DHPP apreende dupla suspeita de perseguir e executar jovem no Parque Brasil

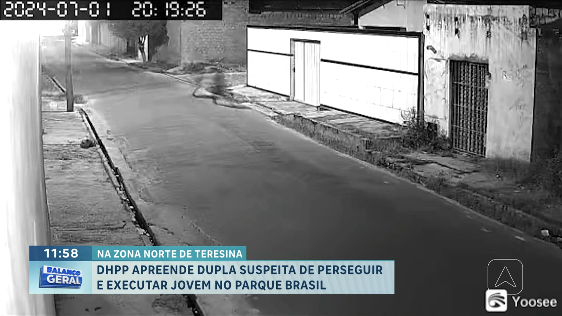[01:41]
E então, nesse momento, pelas imagens, a gente vê dois indivíduos correndo atrás do Rodrigo, atirando nele. Esses dois indivíduos em questão são os dois adolescentes apreendidos ontem. Esses dois adolescentes são parentes?